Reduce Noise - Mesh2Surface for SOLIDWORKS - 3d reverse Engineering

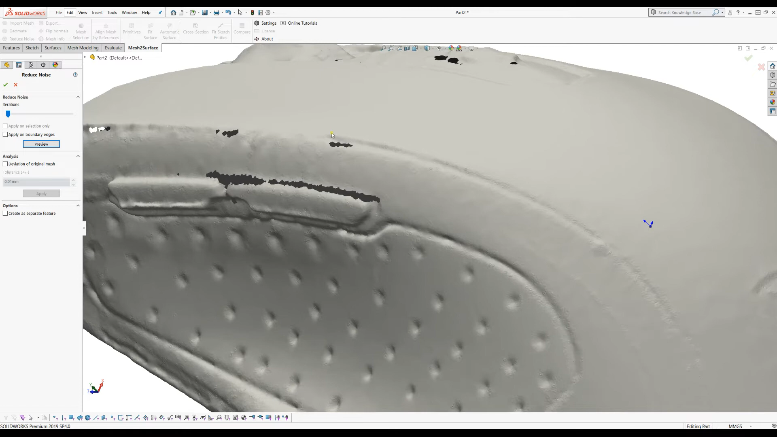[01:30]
to touch the boundaries which in this case are holes but if you have an open object this might be important for you but using this option you can just apply and you see that
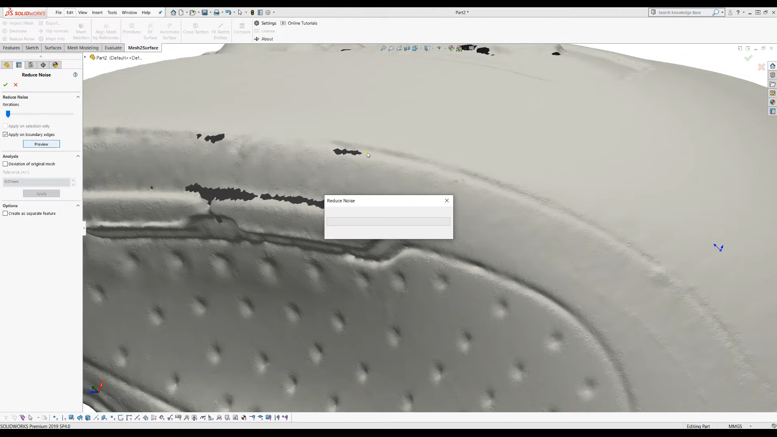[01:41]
the object is get smooth and because we are always about the control and the quality of the reverse
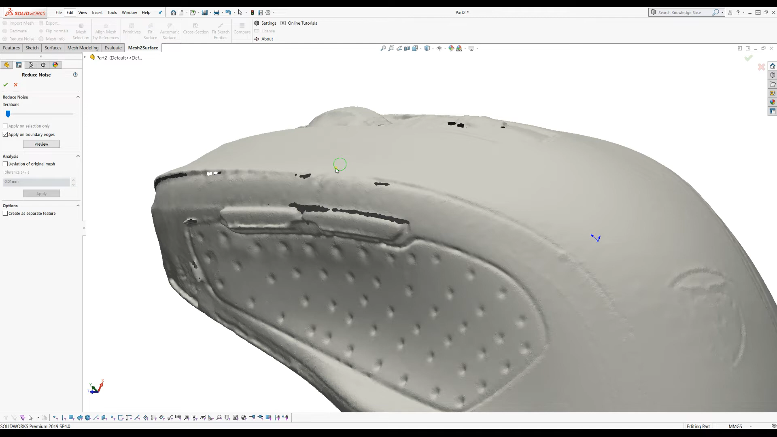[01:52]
engineering it's quite important now to know how much we change the shape so is it still do we preserve the original information so that's why
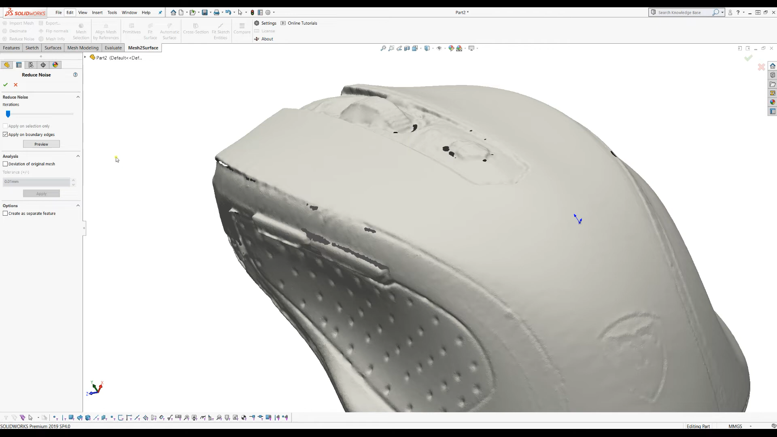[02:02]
we have this analysis option here where the user can click and see what is the deviation of the original mesh against
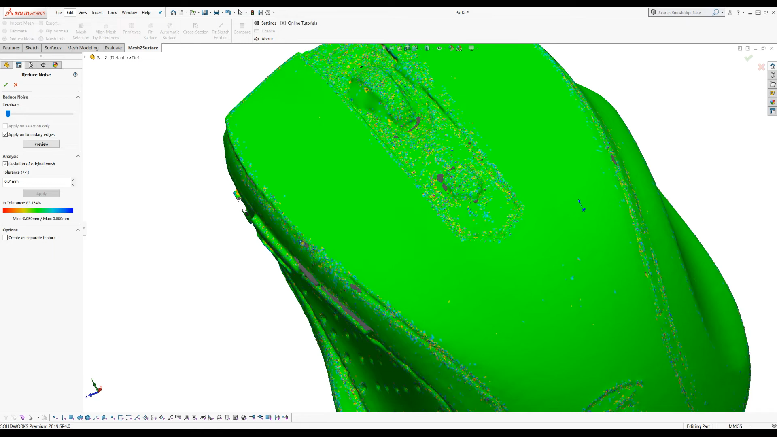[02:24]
this case because it preserved the shape of the main areas but it's actually removed the noise here that um we wanted to
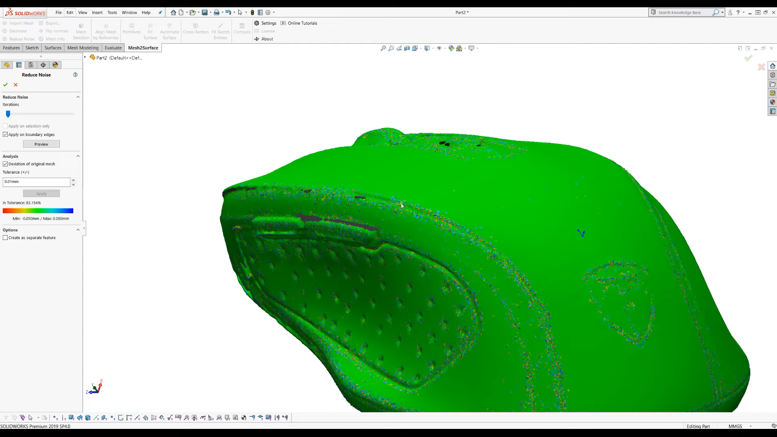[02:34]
remove the noise from again you can just uh increase
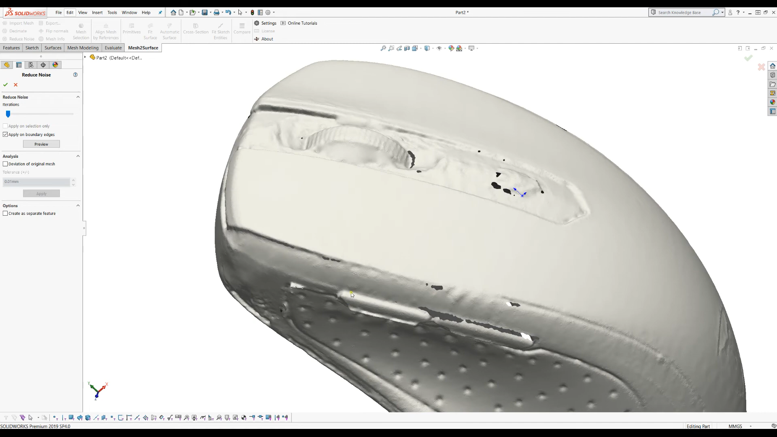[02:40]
the the number of iterations this is just for preview how aggressive this is and then you see that the deviation is still okay here because this is how the mesh has been distributed at
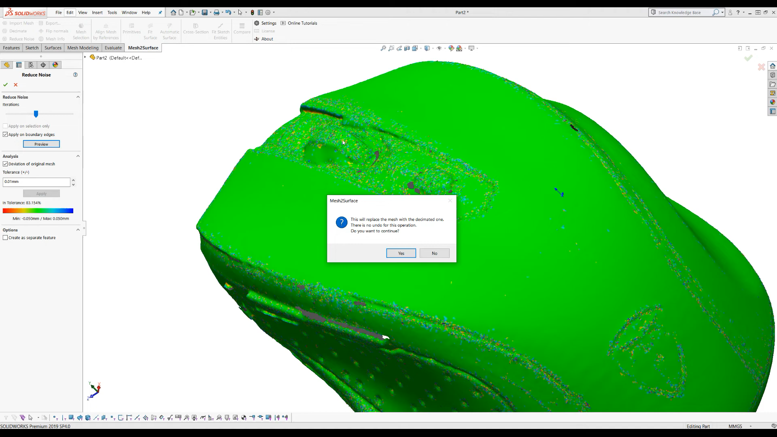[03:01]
the end you can just press okay and the software will give your warning that this will be uh replace the original mesh so it's up to you whether to this accept this or also there is an option here that you can create this as a separate feature in
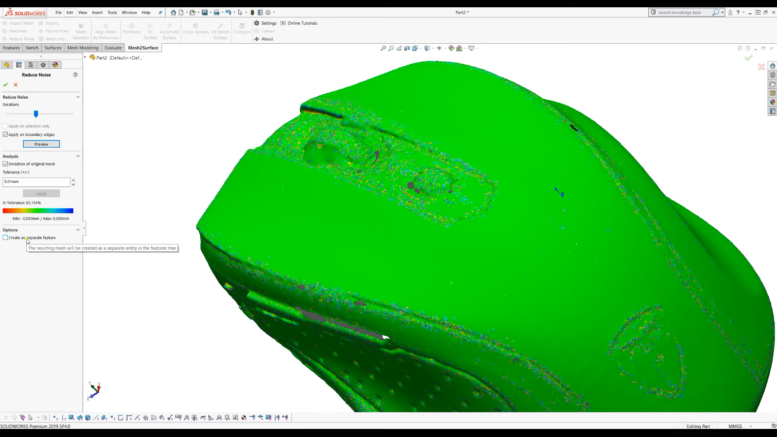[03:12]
the solidworks tree so you can have both meshes the one which is with the noise reduction and the other one the original mesh and the last thing i want to show you that
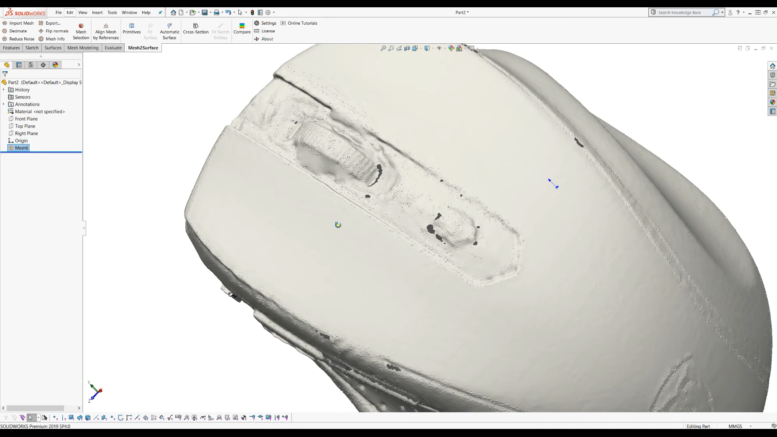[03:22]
the function actually can work also just on our specific areas i will just use mesh selection and we'll get my uh lasso selection here just to grab this area
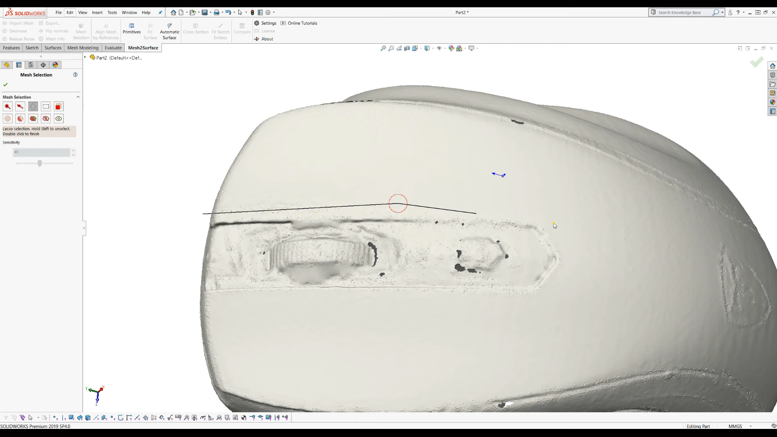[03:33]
double click and i have my selected triangles i press ok now and i will go to the reduce noise function
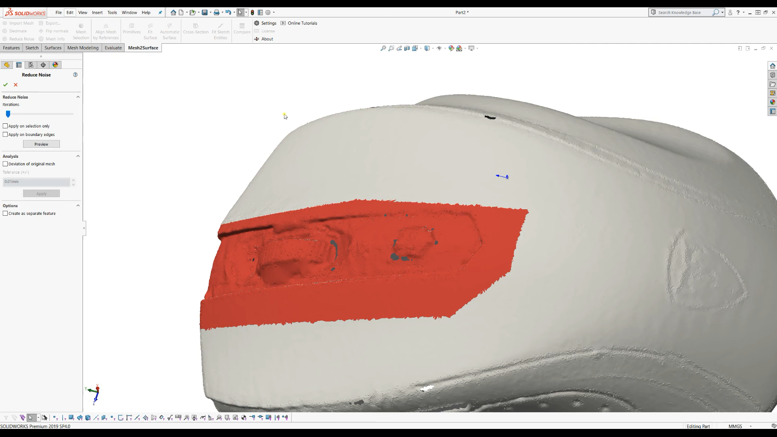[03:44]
as you see now my checkbox is enabled so if i just apply aggressively my smoothing you will see that only the area that has been selected um is smoothed so you can
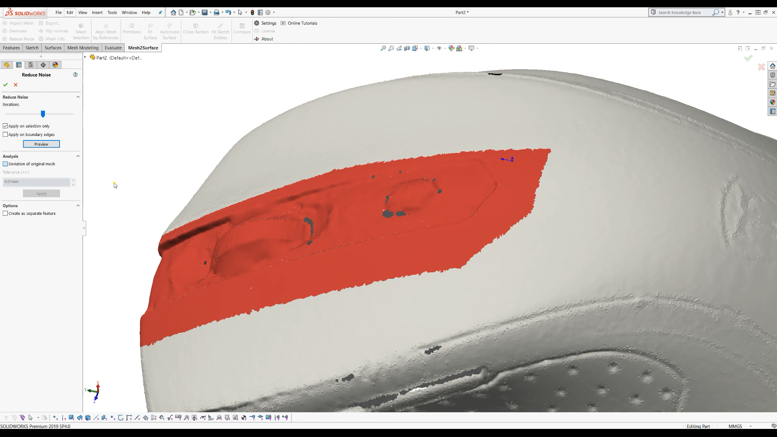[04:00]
see this by applying the deviation analyzer you see that everything else is green but only this area has been affected i hope this useful thank you for watching you you you